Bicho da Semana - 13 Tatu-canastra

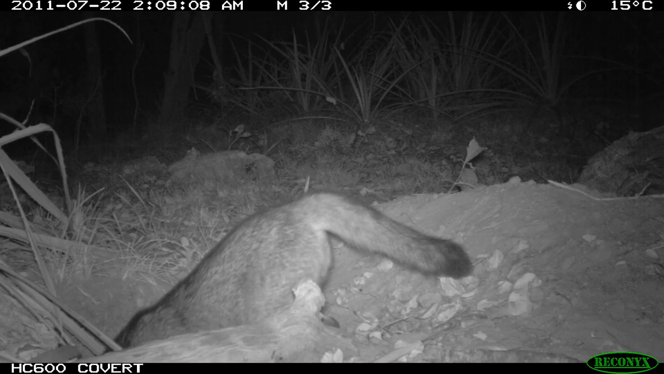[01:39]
Esses buracos depois foram utilizados por um monte de outras espécies.
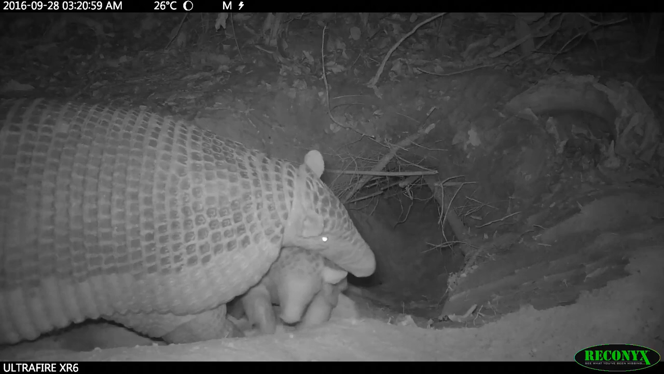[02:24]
A gente fala que produz um filhote por médio a cada 3 anos, né? Um intervalo entre os nascimentos e 3 anos para só um filhotinho, né? E o cuidado parental é enorme. As mães de tatucanastra são muito boas mães e elas cuidam do filhote muito, né? Ele depende do leite materno até os 8, 9 meses.